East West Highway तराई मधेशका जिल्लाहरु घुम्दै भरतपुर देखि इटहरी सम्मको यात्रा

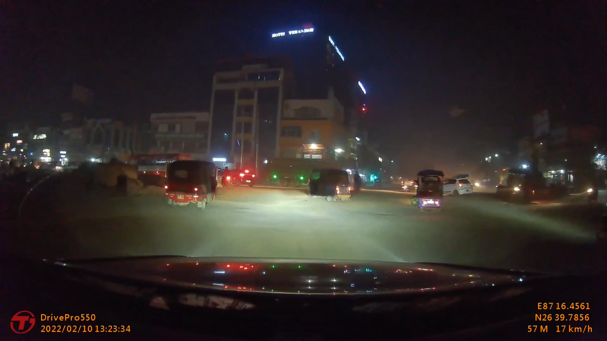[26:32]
अहिले यस्तो फराकिलो जसलाई हेर्नु, अहिले मोटरसाइकलहरू रहेछ हिँडेर गाडी चलाउनु डेन्जर बनाएर हुन्छ कि है, कहिले बन्द रहन्छ यहाँको बाटो पनि यो।